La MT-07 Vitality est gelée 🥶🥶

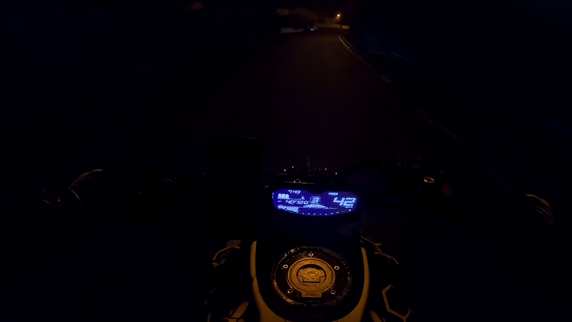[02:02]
Ah, oh, Jésus, ça caille. Oh, ça caille, Jésus, Seigneur, Marie, Josette, je vois rien, ça glisse.
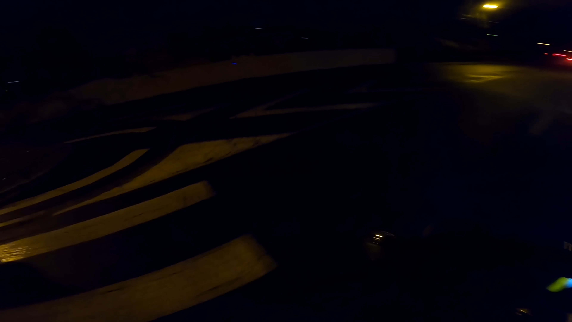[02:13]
Les trous par terre, dans Angoulême, les trous. Ah, le cul, les trous, il y a des trous partout. Jésus. Ah, le cul.
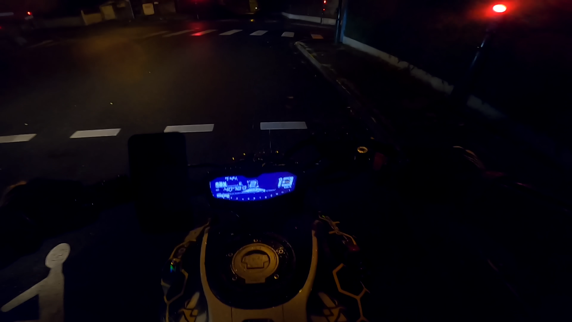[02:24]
Le compteur, on voit rien dessus, la visière est teintée dans le noir, je vois rien.